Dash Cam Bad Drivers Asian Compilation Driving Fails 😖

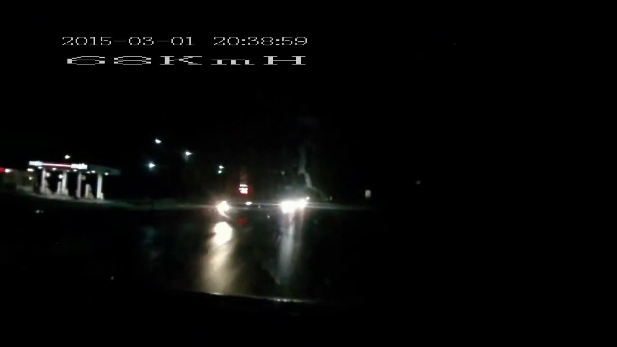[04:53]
ёпта, они, блядь, едут. Вот мудак, смотри, едет на дальнем по-любому. Не может быть ближний такой яркий. Да.